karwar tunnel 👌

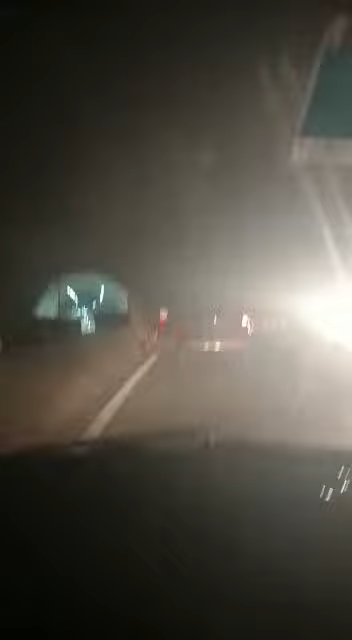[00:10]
The tunnel is open. I have permission to get one side.